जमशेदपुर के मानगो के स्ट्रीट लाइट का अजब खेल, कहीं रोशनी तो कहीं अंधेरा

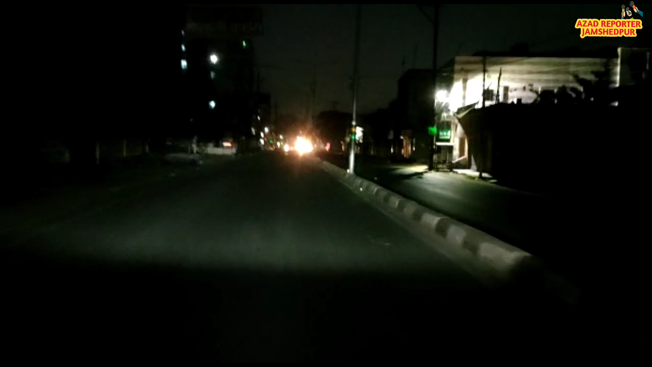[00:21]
विलु� मान मंदिर तक स्ट्रीट लाइट काम कर रही थी पर थोड़े ही दूर यानि की अजाद नगर रोड नंबर दो से लेकर जवाहर
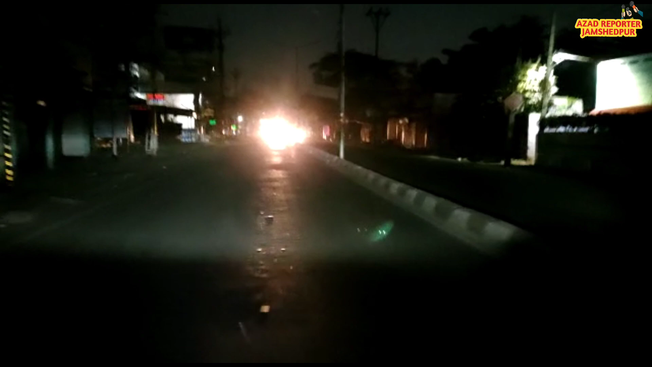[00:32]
नगर रोड नंबर पंदरा तक की सफर में जादातर स्ट्रीट लाइट बंद अवस्ता में मिली